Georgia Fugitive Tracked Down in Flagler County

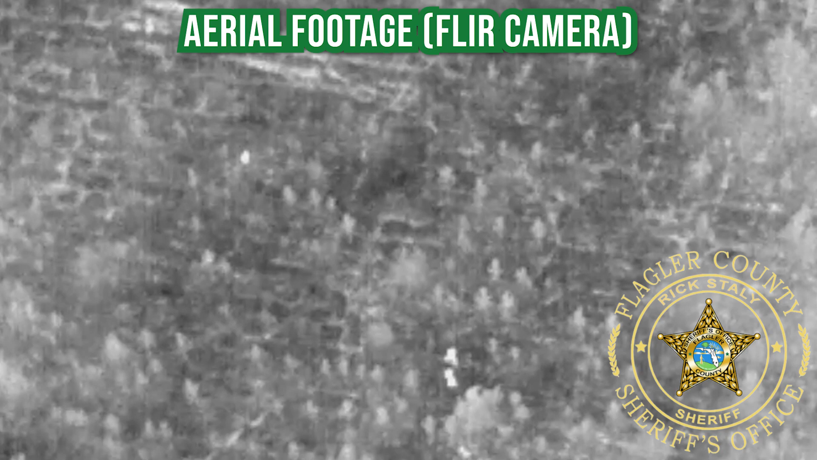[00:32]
He's going right now to maybe 20 feet in front of you. Show me your hands!